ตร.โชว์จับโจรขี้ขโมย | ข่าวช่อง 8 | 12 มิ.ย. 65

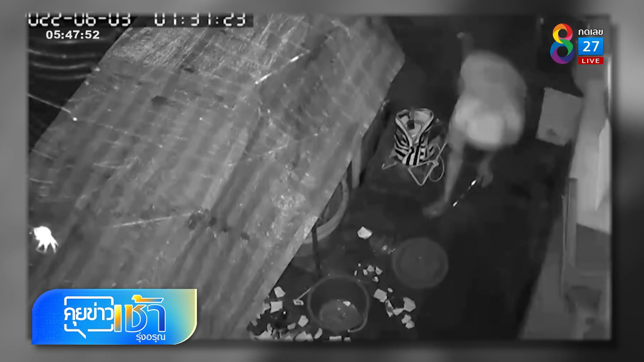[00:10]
นี่ คุณ เป็นเหตุการณ์ที่ภาพกล้องวองจรปิดจับภาพคนร้ายเป็นชายเข้าไปลักษัติในตลาดนัดควรปริงถนนรังถึงกวานตัง ตะบนควรปริง อำเถอเมืองจวัดตังไป
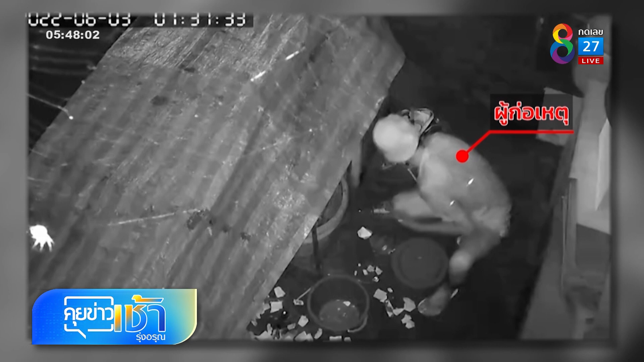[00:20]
ตลาดน Electricumเกิดเมื่อเวลา 19 азывรายกา 29 น. banging 39ของวันที่ศาพ niego 3 ยนที่ผ่านมาหลังก่อเหตุตราดนัดควรปริง ไม่พอครับคุ้มผู้ชม เหมือนได้ใจคน sweetness ก็เลยไปกرةเหตุที่ตละดนัดบ้านโพด้วยARON 2 ยิกซักค Обりตลาดได้ของกันอย่างเอาทุกอย่าง ยกเว้นถังแก้จจริงๆ จากขโมย แต่น่าจะยกไม่ไหวภาพกล้องวงจรปิดเหล่านี้ก็เลยก